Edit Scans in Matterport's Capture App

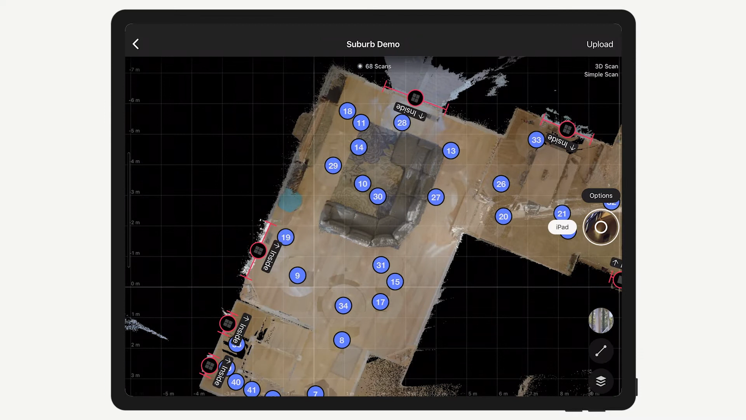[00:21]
Not only can you preview the pano, below are the options to move the scan to a different floor or delete it from the model data.
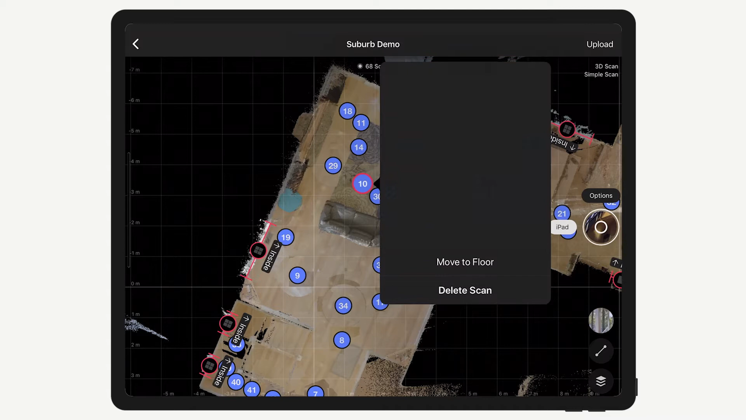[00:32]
If you're moving the scan to a different floor, keep in mind this doesn't affect alignment between scan positions.
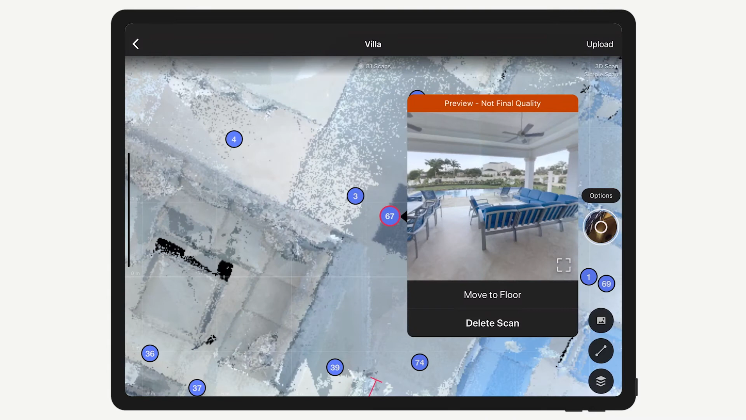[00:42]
If you delete a scan, there is no way to undo this.
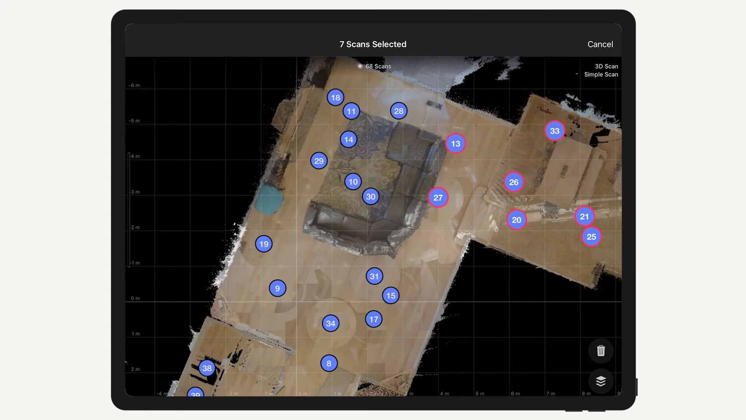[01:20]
Finally, tap the Delete or Floors icon in the bottom right corner. And I'll see you next time. Bye!